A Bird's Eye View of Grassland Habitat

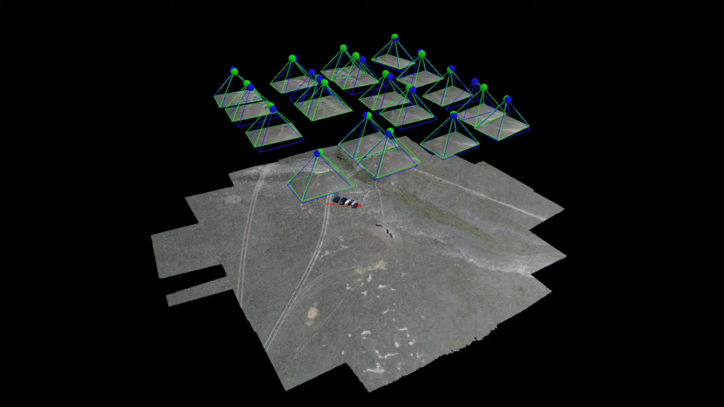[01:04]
This technology uses principles of photogrammetry to create photomosaics and digital surface models,
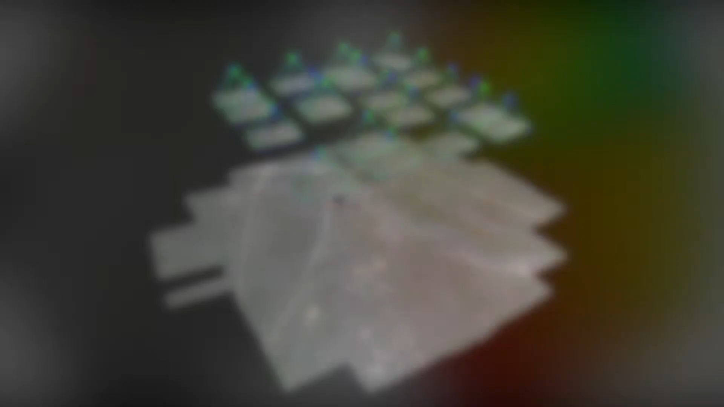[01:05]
or DSMs.
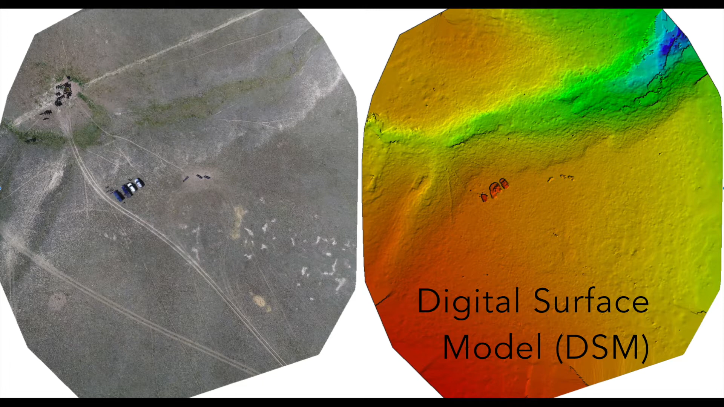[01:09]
We can then use these DSMs to measure elevation at our field sites.